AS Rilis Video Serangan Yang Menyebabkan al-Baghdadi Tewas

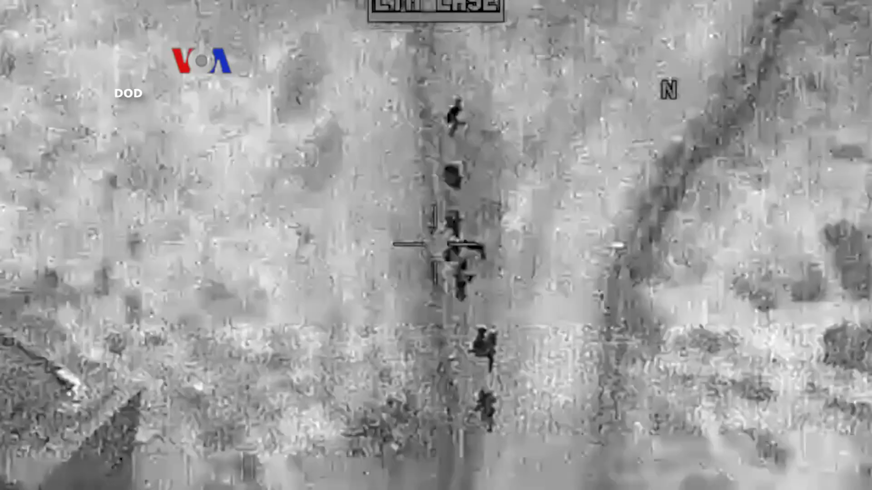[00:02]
Rekaman video dari udara ini menunjukkan pasukan Amerika menumpas
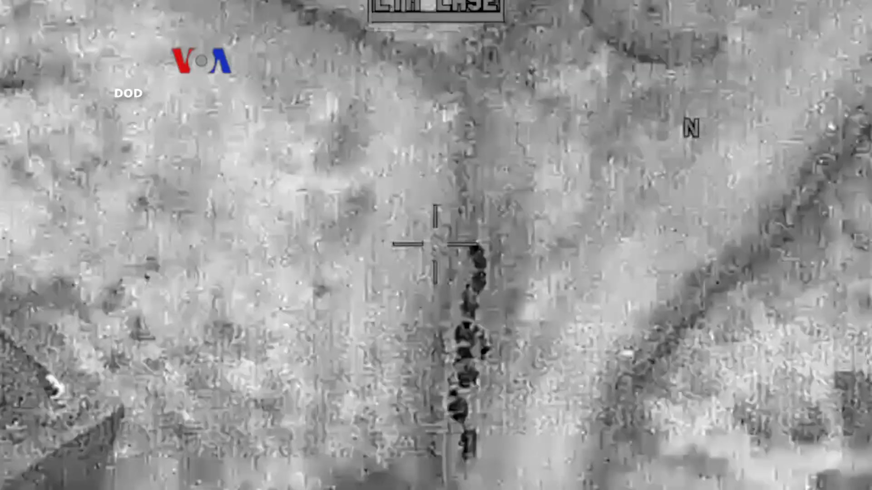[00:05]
militan ISIS yang menembaki helikopter saat mereka menekati lokasi.
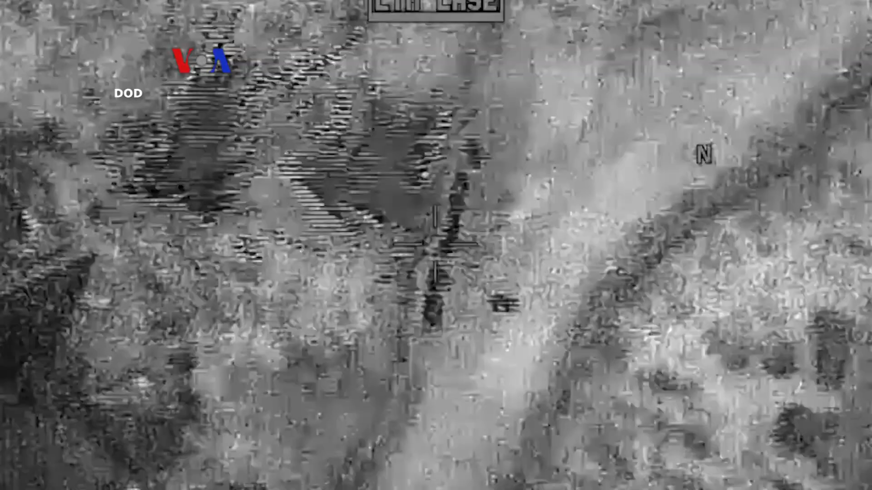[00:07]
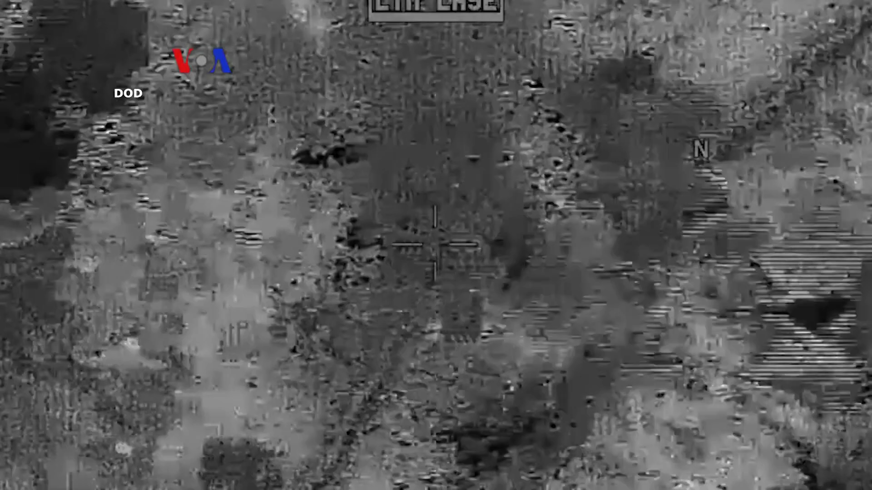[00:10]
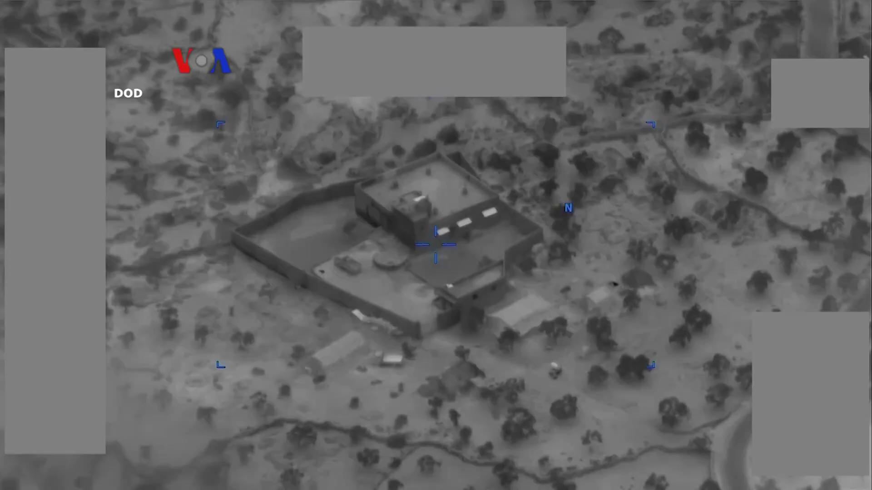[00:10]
Berbekal rincian lengkap dan kekuatan udara, komandan-komando pusat Amerika yang bertanggung jawab atas
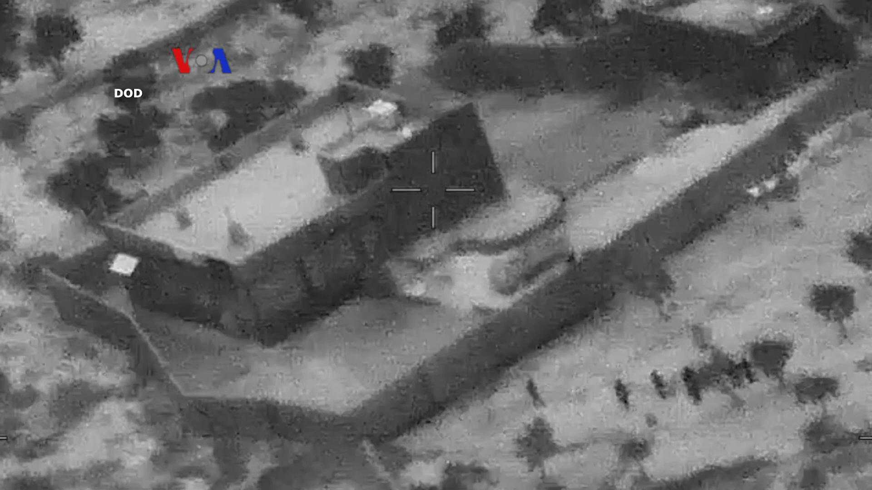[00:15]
serangan itu mengatakan pasukan Amerika bergerak masuk ke lokasi al-Baghdadi.
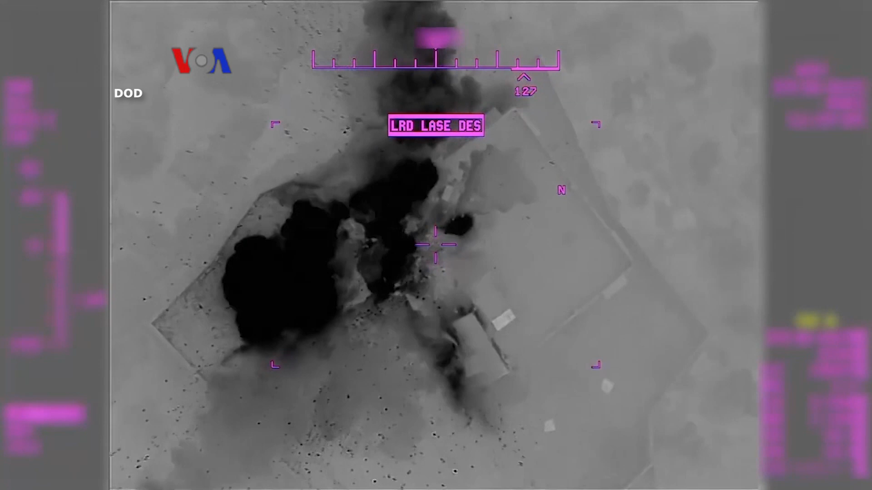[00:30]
Amerika meratakan daerah itu setelah mengambil data dari kompleks tersebut, menahan dua orang dan mengambil jenazah al-Baghdadi.